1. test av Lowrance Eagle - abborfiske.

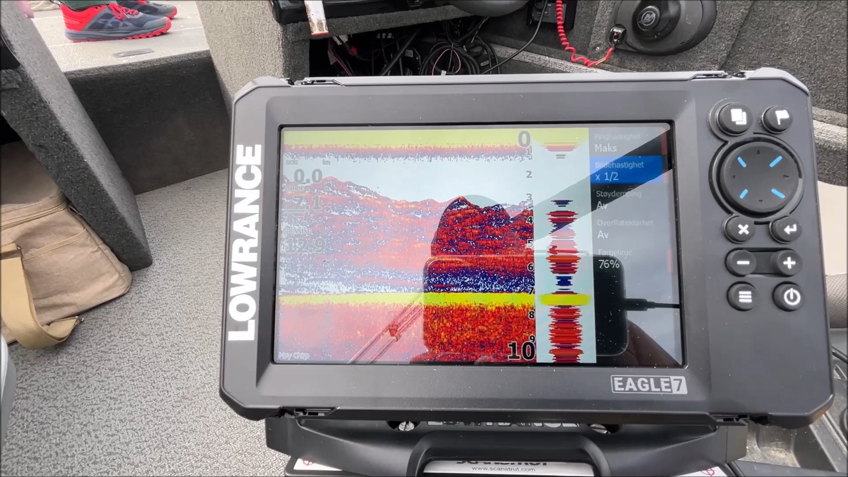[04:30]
En ting som er en veldig overgang for meg når jeg går fra for eksempel
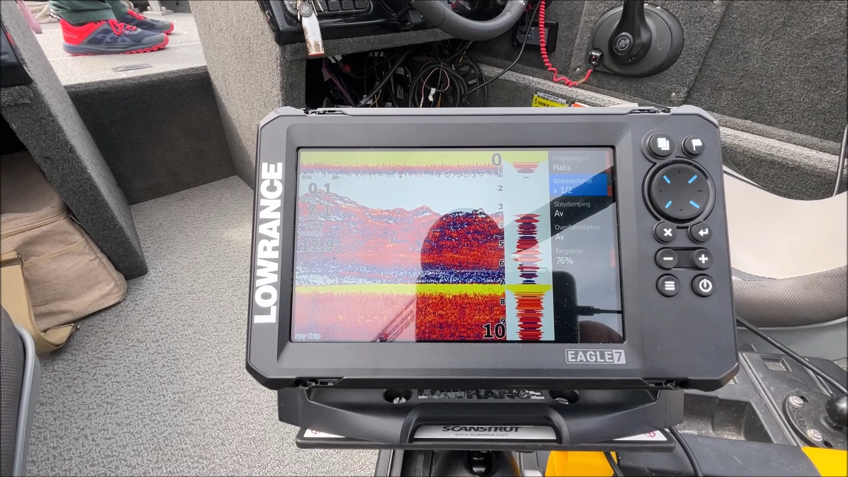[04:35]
en HDS eller Elite FS eller noe tilsvarende, og til en sånn som det er, at denne har jo ikke touch-skjerm. Selv om den har fått IPS-skjermen, så har den ikke touch. Så jeg driver stadig ikke av. Den skal trykke på menyen. Det går jo dårlig. Her må du pent flytte markøren og trykke enter når du skal ha ting gjort. Heldigvis er det også en tilbakeknapp, X-en.
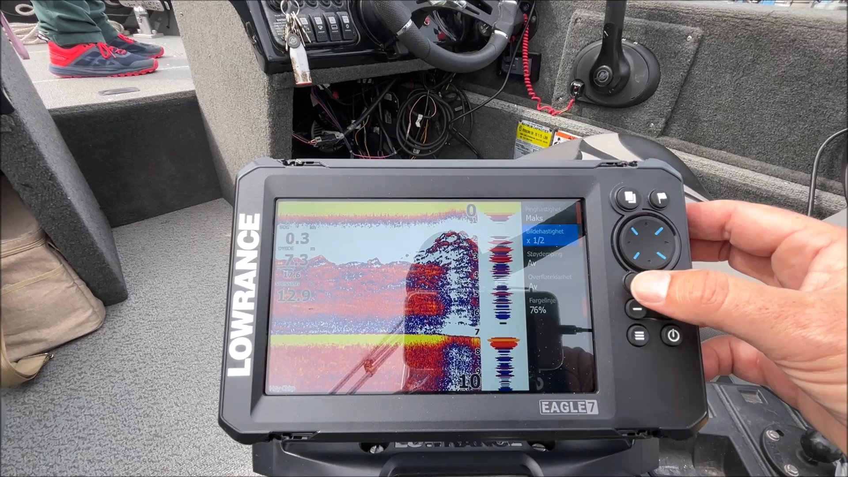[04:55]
Den kjenner vi igjen fra Hook Reveal. Knappene her er i det
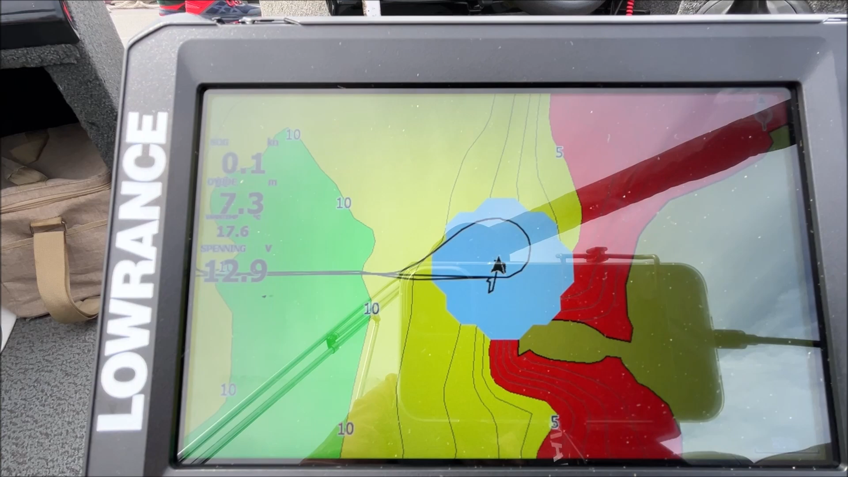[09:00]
Forløpig så er ikke Genesis Live-tegningen her sånn så veldig spennende, fordi at vi ligger i ro. Men hvis jeg nå tar og
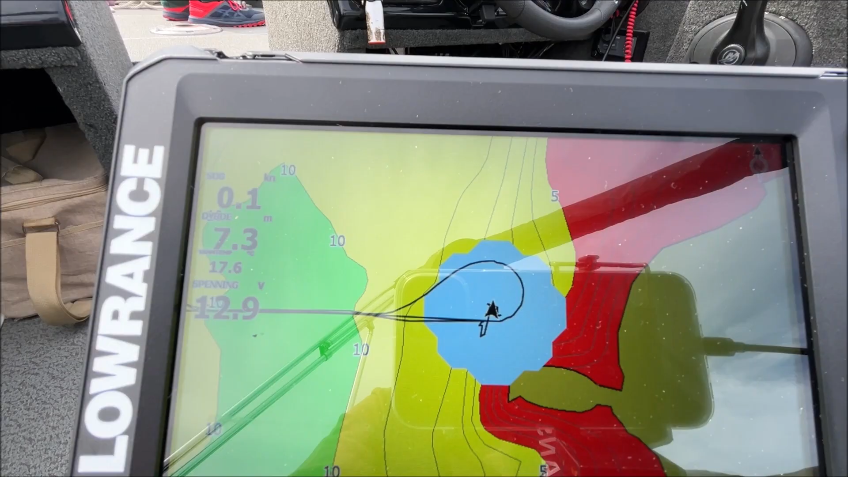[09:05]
On screen: depth 7.3 m
aktiverer motorguiden som akkurat nå ligger på ankring foran her.
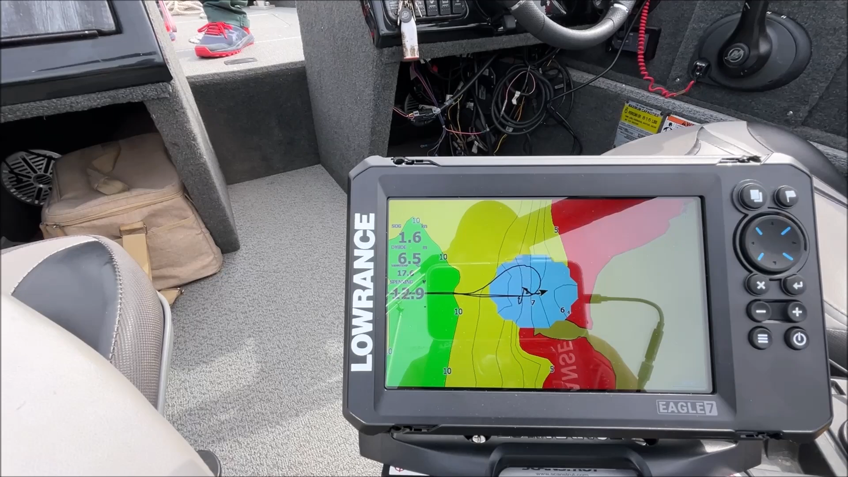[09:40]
Så, hvis vi da ser på hva som skjer på kartplotteren, så tegner den opp et kart over det eksisterende dybdekartet mitt.
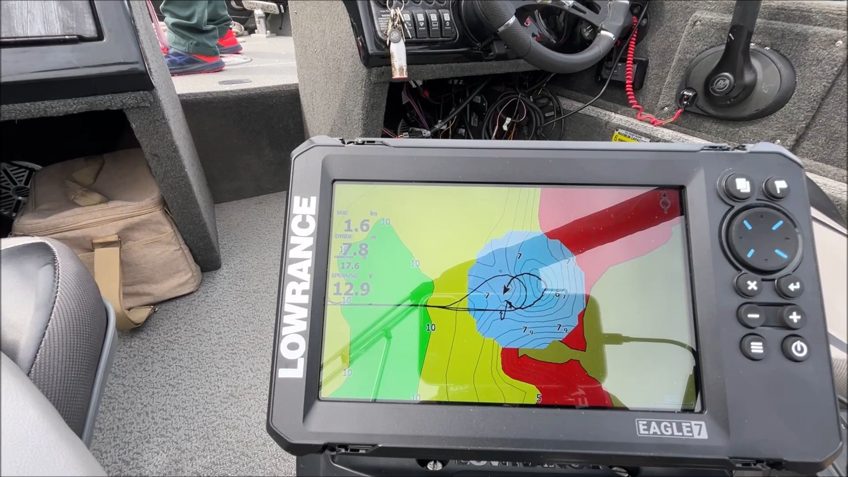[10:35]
Så anker vi igjen der.
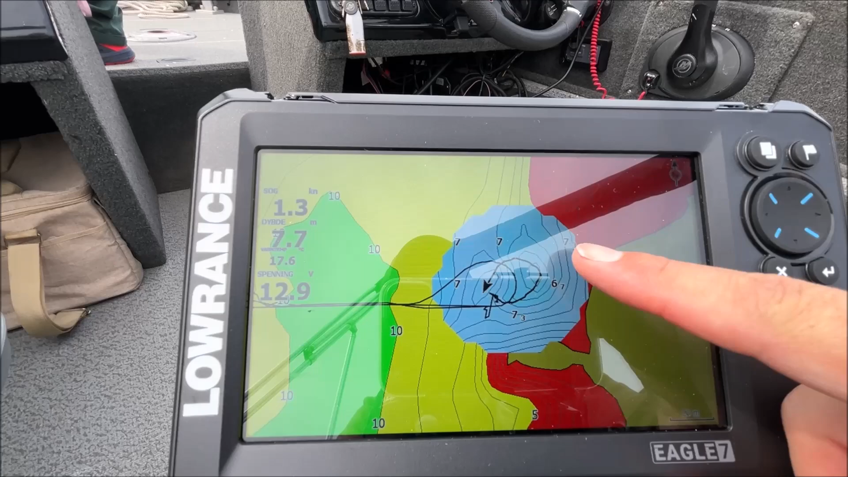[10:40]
Men da tegnet han jo nettopp opp et, et dybdekart etter hvert som jeg kjørte.
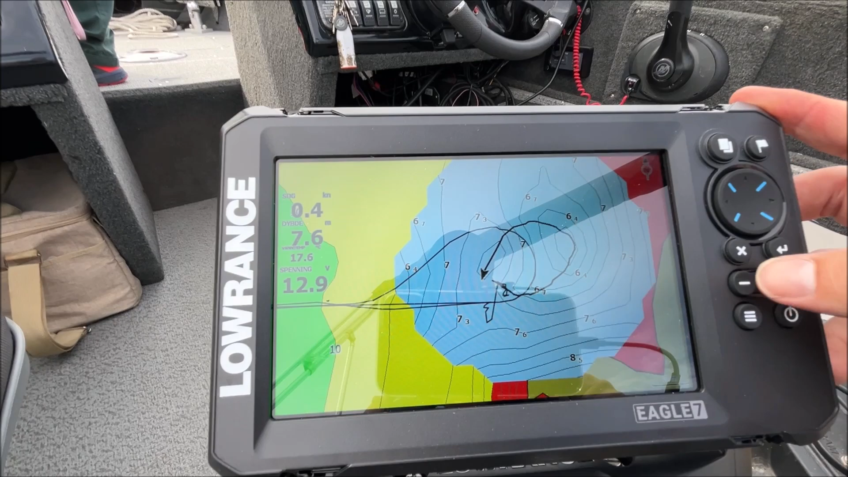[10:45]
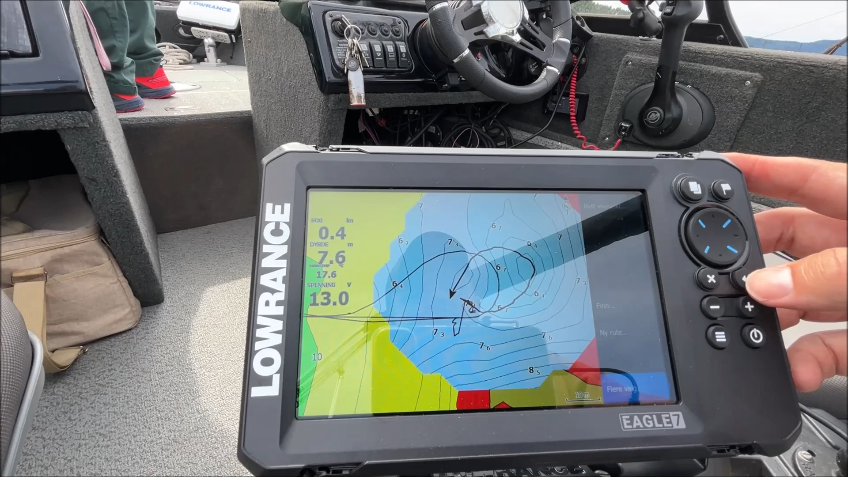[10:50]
On screen: depth 7.6 m
Inne på kartplotter og flere valg velger du også kart, kartet du vil bruke.
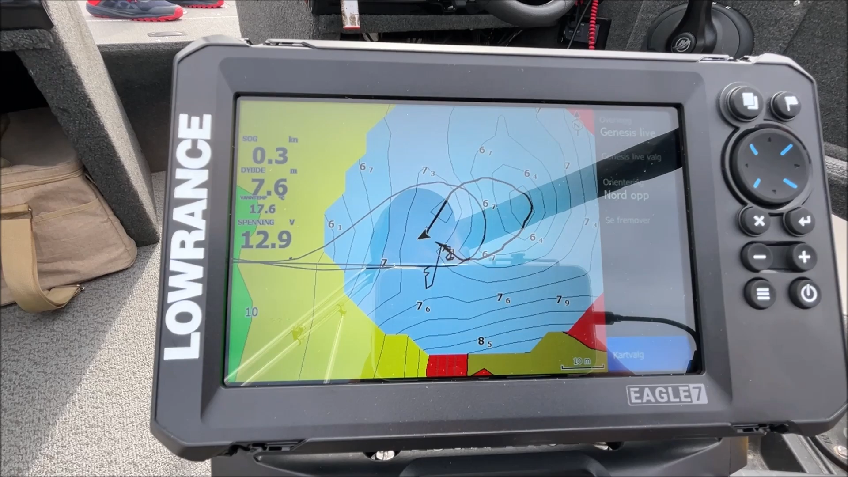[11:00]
On screen: depth 7.6 m, speed 0.3 kn
Denne, akkurat som alle andre i Lawrence, så kommer den jo med et bakgrunnskart. Det er egentlig akkurat det. Det er helt håpløst å, å basere seg på sånn fiskemessig. Men det kan du da velge mellom her sånn. Hvis du for eksempel har en Navionics i stedet som du putter inn her sånn, så vil det ligge som et valg her.
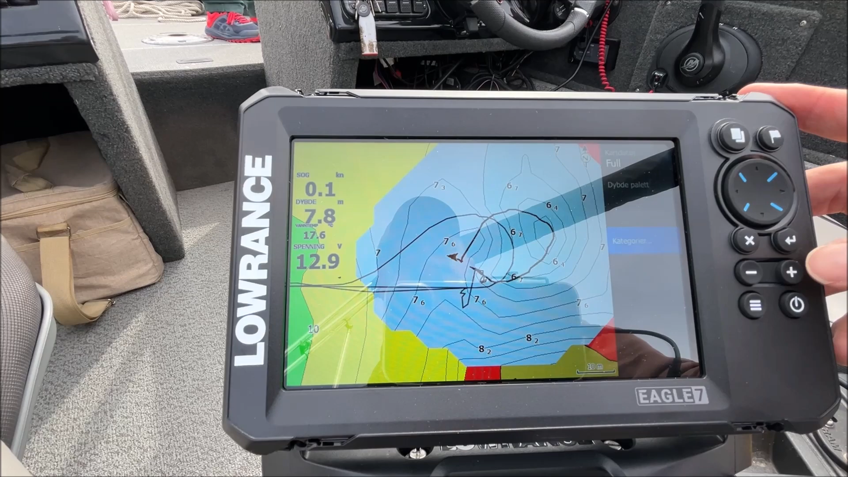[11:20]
On screen: depth 7.8 m
Kategorier, det får du, hvis du bruker en kartbrikke fra CMAP eller Navionics,
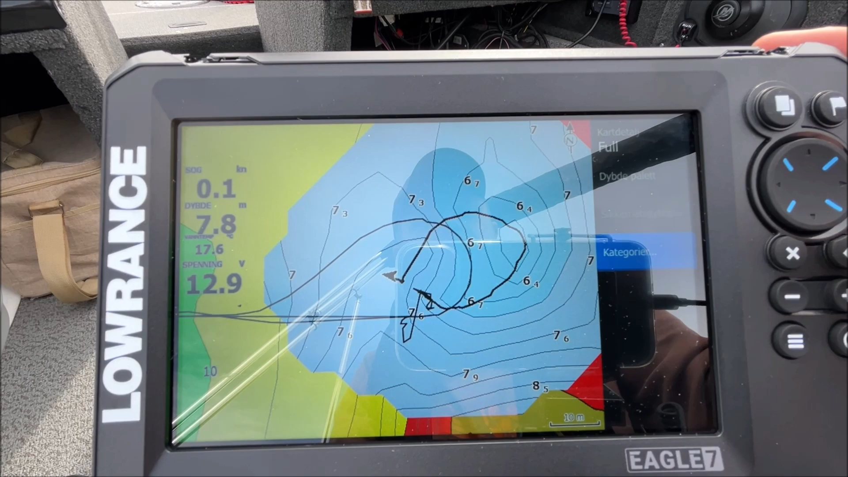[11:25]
On screen: depth 7.8 m, speed 0.1 kn
så kan du her sånn velge hva du vil se, eller rett og slett velge bort ting som du kanskje ikke vil se, sånn type informasjon om havner og type bånd og den type ting, det kan du velge bort under, under kategorier. Hvis kartet ditt